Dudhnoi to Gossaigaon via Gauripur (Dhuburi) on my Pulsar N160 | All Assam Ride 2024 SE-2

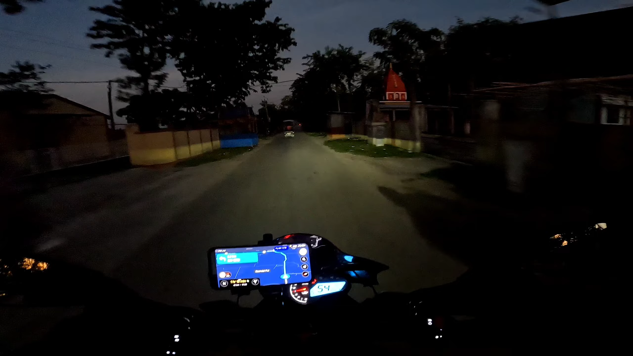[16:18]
तो अभी मैं चल रहा हूँ एकदम छोटे से रास्ते से, आगे हमें मिलेगा NH 127B, वहाँ से हमें फिर लेफ्ट लेन होगा।
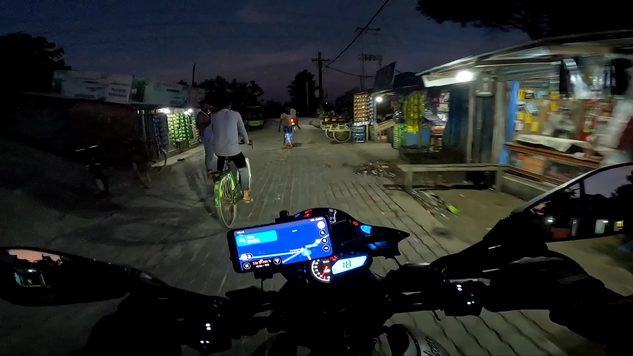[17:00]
मैं आपको दिखा देता हूँ, और एक ये रास्ता गया पता नहीं कहाँ गया होगा। तो अपन वही नेशनल हाईवे 127B में ही चल रहे हैं। आई होप कि अभी मैं सही रास्ता ही चल रहा हूँ, इस बार कोई दिक्कत ना हो जाए भाई, इस बार मैं कोई भी दिक्कत नहीं चाहता।
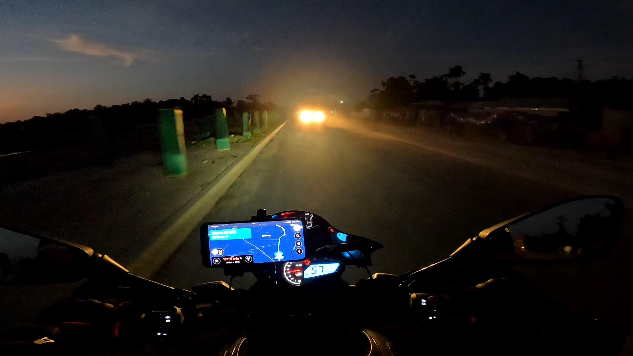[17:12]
अब आपसे सीधा श्रीरामपुर पहुँच के ही बात करेंगे। चलो यहाँ आस पास तो होटल मिलना मुश्किल ही है, श्रीरामपुर इधर बोंगाईगांव, दोनों में से एक प्लेस मिलते हैं वहीं पे।